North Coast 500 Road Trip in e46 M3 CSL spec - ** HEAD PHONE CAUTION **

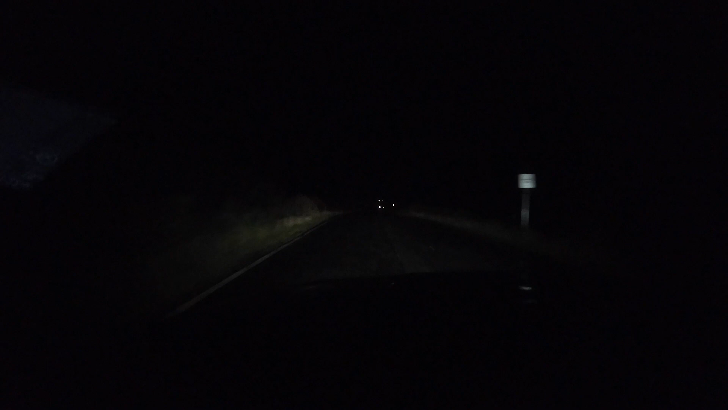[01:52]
But once we got into Inverness the heavens opened on us and as you can see in this clip we were driving about 30-40 mile an hour in a national and it was just chucking it down. So not a great start to the trip. We thought great this is how the next two days are going to unfold but thankfully we were pleasantly surprised in the morning.